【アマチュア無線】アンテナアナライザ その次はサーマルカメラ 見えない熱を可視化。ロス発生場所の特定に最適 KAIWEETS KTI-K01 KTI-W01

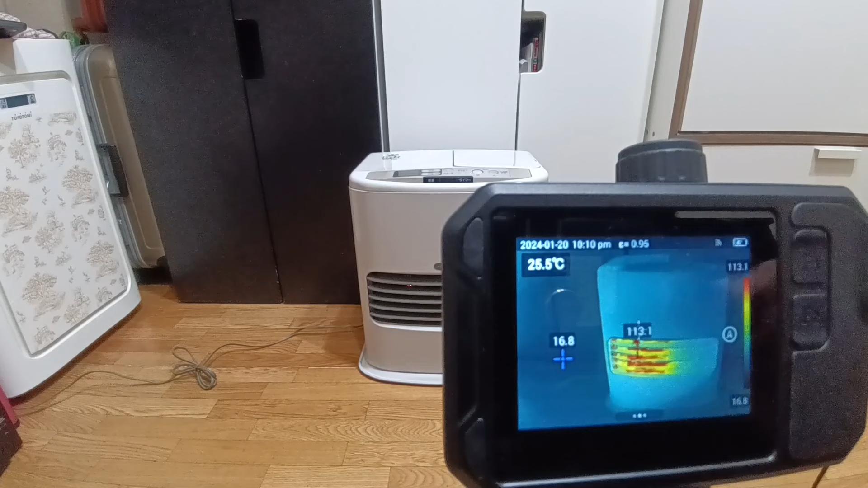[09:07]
はい、このようにね、タッチ上がりますとね、ほぼ自動で全部表示されます。
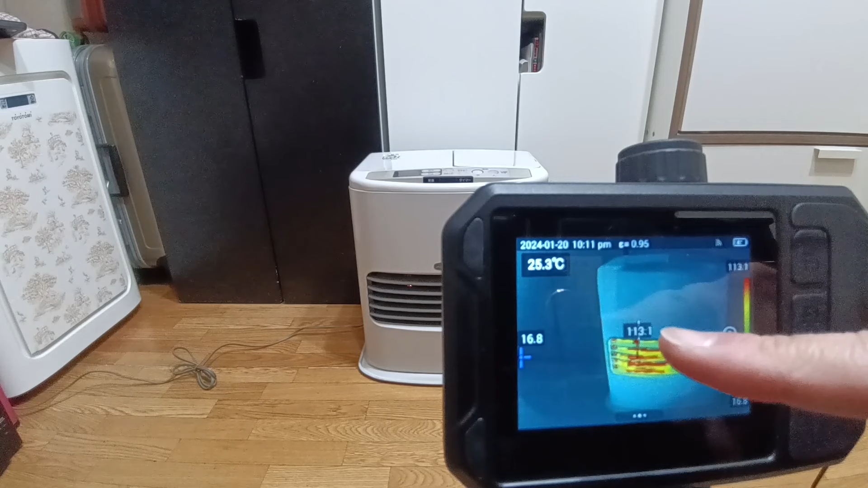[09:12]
こちらの方がね、最低温度、最高温度がね、このような形に出ます。あと実際ね、この真ん中のところにあります矢印の温度がね、今25.1度差しております。こちらの方で表示モードが変わります。
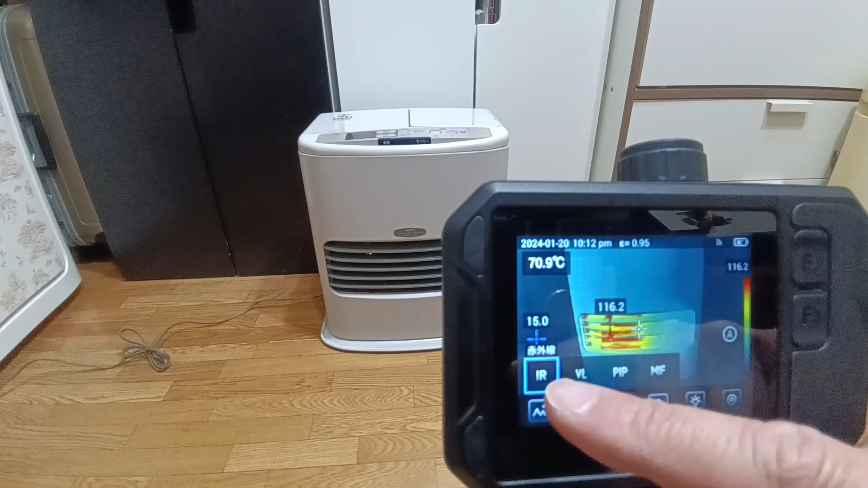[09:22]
On screen: spot 70.9°C
現在がね、これ赤外線。これが可視光の方ですね。普通のカメラになります。で、PiPって言ってね、部分的に赤外線のね、状態が表示されるようになっております。
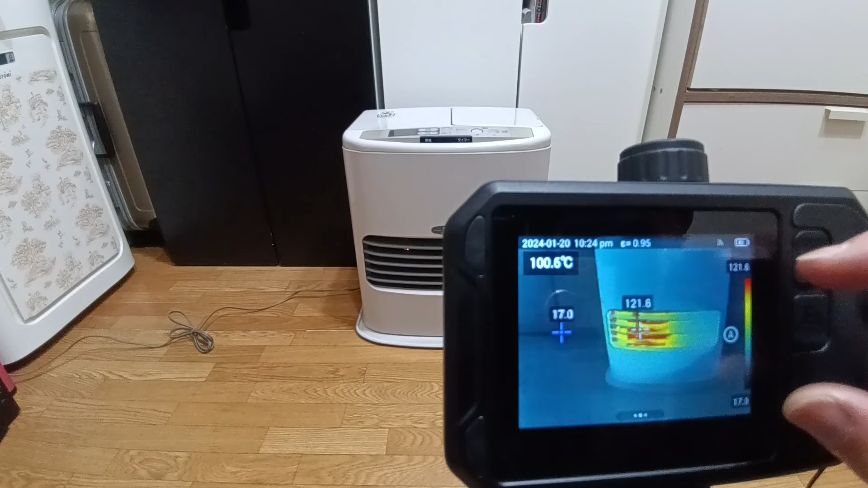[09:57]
こちらの方ね、1回押しますと、マニュアルでね、温度差。今これ30度の温度差でね、表示するようになっております。
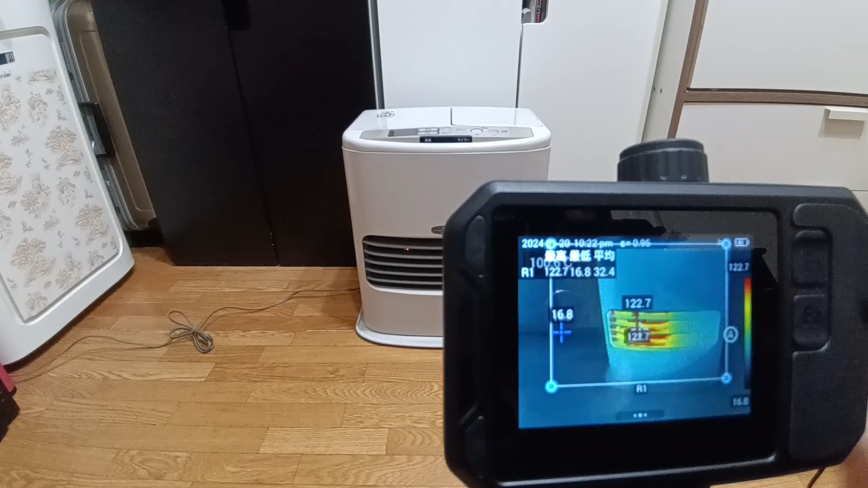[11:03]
レーザーを出しますとね、こんな形ですね。今この辺についていると思います。レーザーを当てます。0.2平米ということでね、距離が分かりますとね、面積が分かるとね、意外とこれはね、壁とかね、放射面積を求めたりする時のね、計算に結構使えるんじゃないかなと思います。
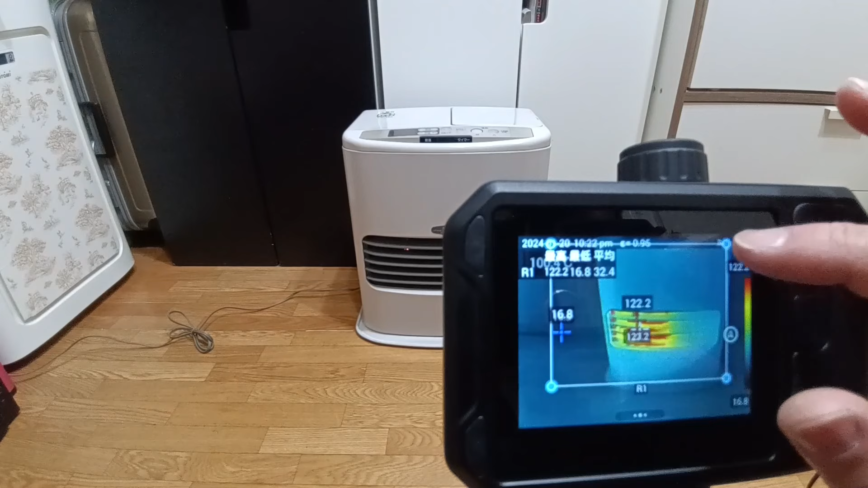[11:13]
意外とね、この辺多機能のね、機能がこういう形でね、いっぱい搭載されております。クラウドの方にね、データ送信する仕方です。撮影したデータはね、こちらの方に残っております。
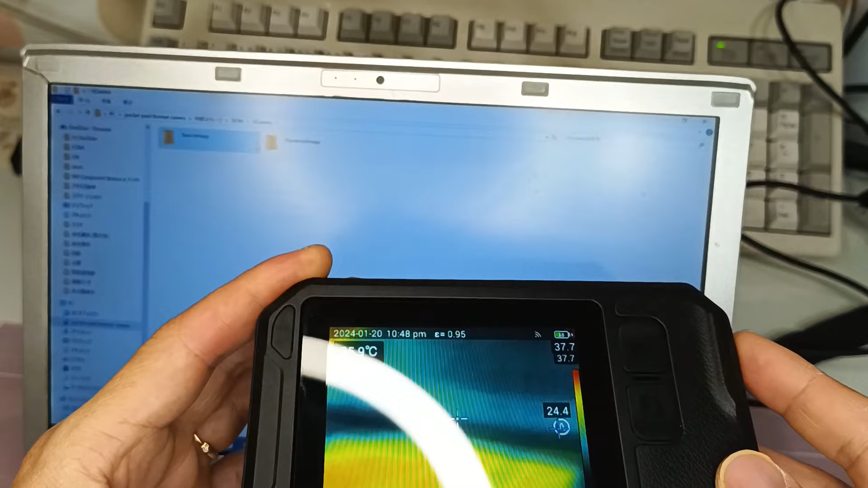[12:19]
で、その次にね、設定を変えます。で、ここを押します。
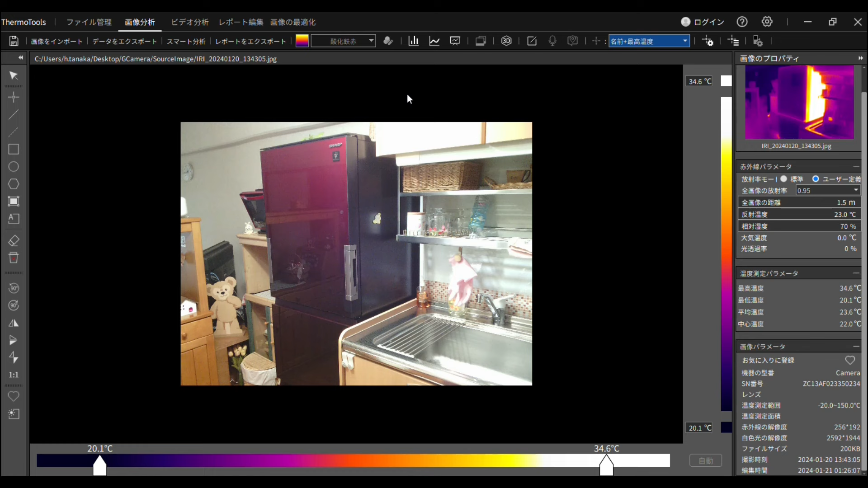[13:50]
On screen: max 34.6°C, min 20.1°C, scale top 34.6°C, scale bottom 20.1°C
こちらの方ですけどね、一応カメラの方を設定変えまして、5MPで撮影しております。ですからね、非常にまあ、比較的またはっきりした映像というんですか。こんな映像が捉えているような形です。ソフトの方の使い方、ご説明させていただきます。まず、基本的な使い方なんですけどね、マウスをね、こう当てていきますとね、各部の温度がね、こういう形で細かく表示されます。実際、色別はね、こっちの方を見ていただいても分かるんですけどね、それ以上に詳しいデータというのがね、このような形。マウスのポインターを当てていきますね、表示されるようになっております。あと、こっちはね、選択しまして線を引いてみます。こういう形ですね。
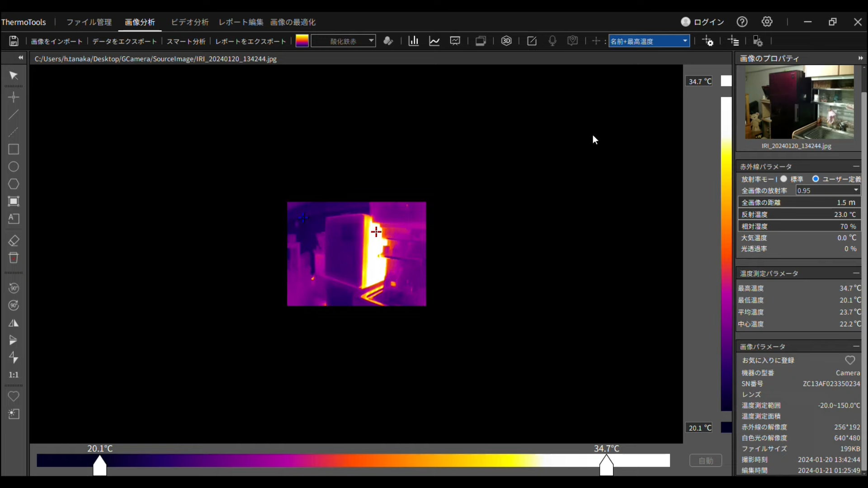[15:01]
On screen: spot 22.2°C, max 34.7°C, min 20.1°C, scale top 34.7°C, scale bottom 20.1°C
レポート編集という機能があります。で、こちらの方がね、一回ちょっと使ってみます。